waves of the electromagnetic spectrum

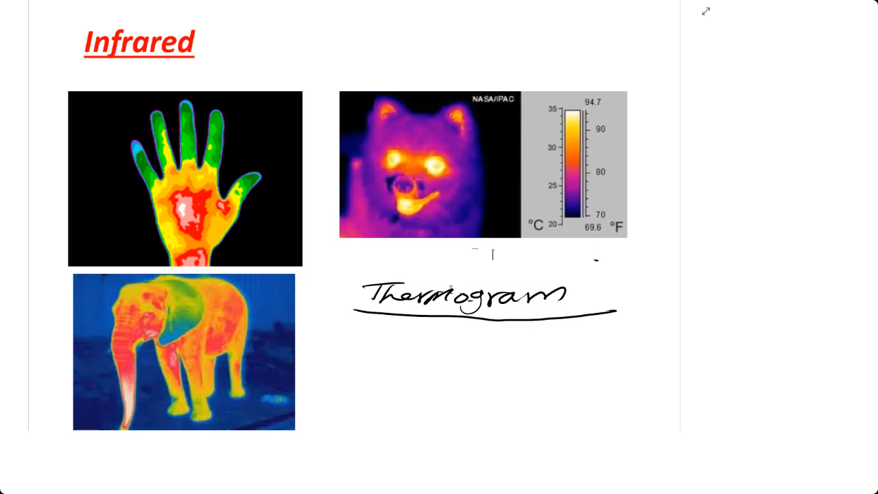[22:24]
So actually infrared used, okay, to detect the objects in dark. In army, they use it. So this is the thermogram. So in infrared, also hot objects, all the hot objects, even us, okay, we as a human, we give infrared or we emit infrared. So if there is someone here and there is an animal, and some animals had the ability to see infrared. So you can be seen in dark. You can be seen in dark. Why?